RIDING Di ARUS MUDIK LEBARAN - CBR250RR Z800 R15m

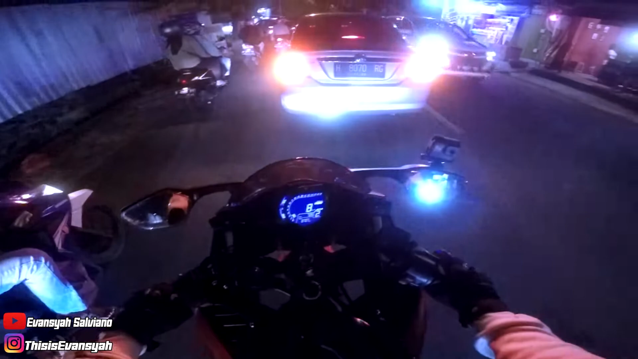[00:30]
Nih, lihat nih, rame guys Jadi kemarin aku mudik ya, mudik ke rumah ambah Nah itu,
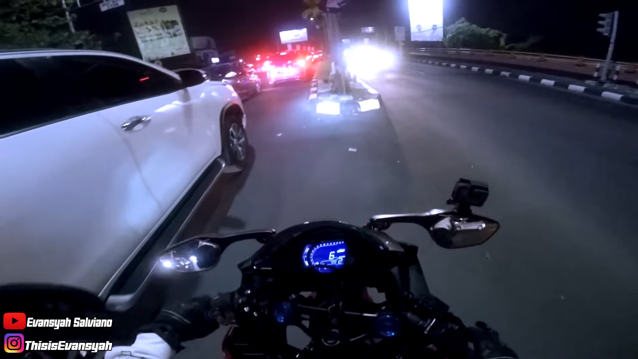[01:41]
Oke, kita sabar dulu aja Aduh, macet banget Parah Ini sih Wah, mantep nih macetnya Wah,
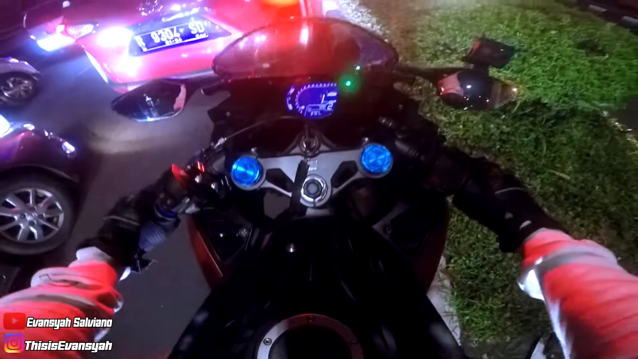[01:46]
gila Mari kita lihat macetnya Wah guys, gila Gila, gila Suasana mudik banget nih Oke, sabar, sabar, sabar Sabar Oke, inilah keuntungan naik motor ya Oh, oh, oh Di tengah guys Filtering, filtering nih Untung aja mereka Mengasih jarak yang cukup untuk motor nih Tengah nih
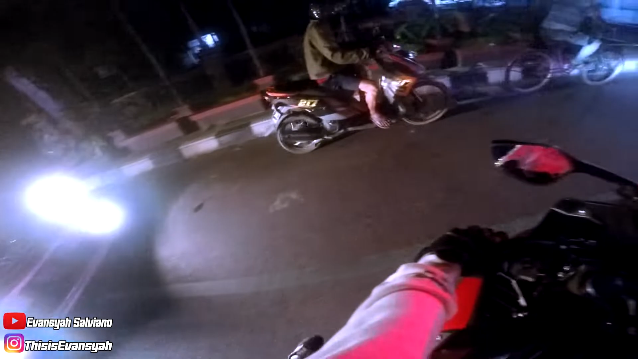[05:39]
Itu di Pajero depan plat B Plat B Mataku picep guys
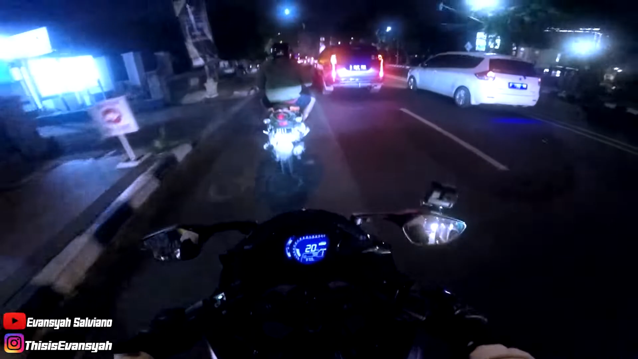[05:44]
Tidak situ ada plat B lagi Plat K Wuhh gila gila gila gila gila gila Udah 2 tahun setengah ya 2 tahun setengah atau 3 tahun lah ya Tidak ada cara mudik-mudikan Gara-gara COVID-19 Sekarang akhirnya Indonesia Melakukan Membuka jalur mudik lagi guys Wah mantep Itu kemajuan yang sat-sat sih Gelok gelok
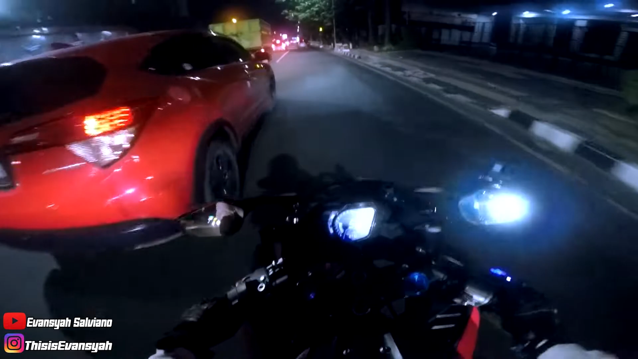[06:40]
Kita udah mau nyampe nih guys Waduh-waduh Gimana sih mbak-mbak Ya ampun Ngekir yang bener dong Sebel deh Motong-motong jalan orang Tidak rating lagi